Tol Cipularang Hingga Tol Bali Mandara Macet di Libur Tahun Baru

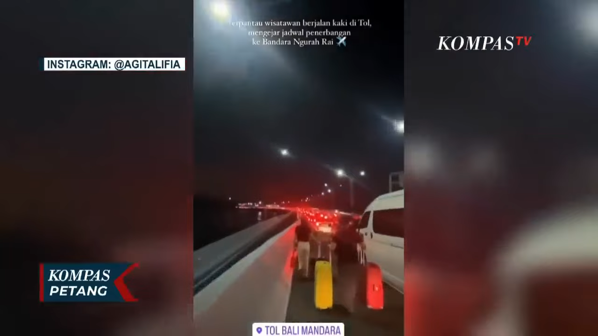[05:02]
Jumat malam, sejumlah penumpang terpaksa turun dari mobil akibat terjebak macet di ruas Tol Bali Mandara menuju Bandara Igusti Ngurah Rai, Kabupaten Bandung, Bali. Dalam video stories Instagram, Ed Agi Talivia dan Ed Den Pasarnau menginformasikan jalur Tol Bali Mandara menuju Bandara Igusti Ngurah Rai tidak bergerak sama sekali.